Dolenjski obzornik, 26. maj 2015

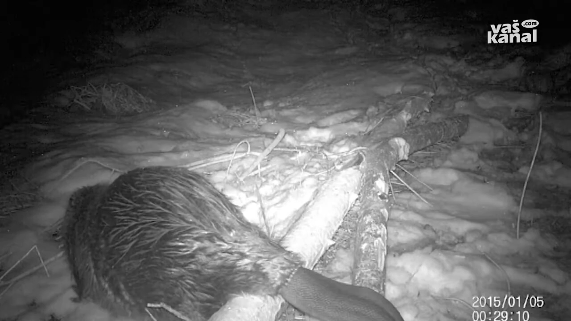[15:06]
Po zimi se tako bobr prehranjuje predvsem z lesno vegetacijo in grmovnicami.
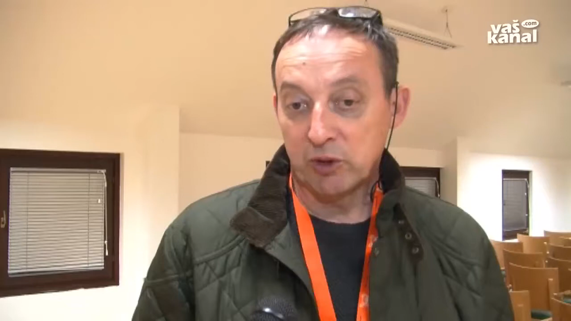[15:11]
In v tem času tudi prihaja do tega podiranja in da rečem udiranja tudi v te sodelnjake in tako naprej, ker pač bobr podre drvo zato, da potem pride do vej, pride do teh delov, ki so prehransko zanjega zanimivi.
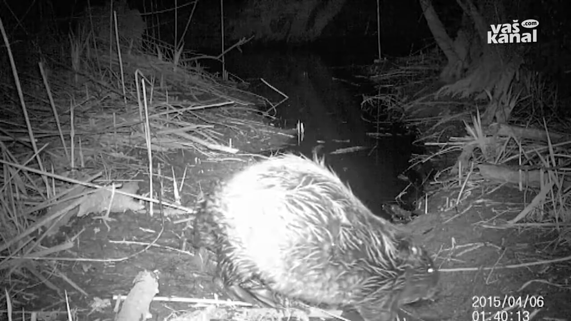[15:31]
V spomladanskih mesecih se prehranske preference spremenijo.
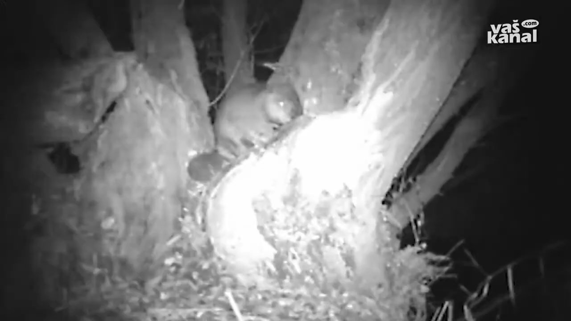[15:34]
Takrat bobri najraje posegajo po zelenih in vodnih rastlinah. Šezlasti pa se spremeni v času, ko imajo mladiče, pa juniju, ko je potrebno te mladiče dohranti.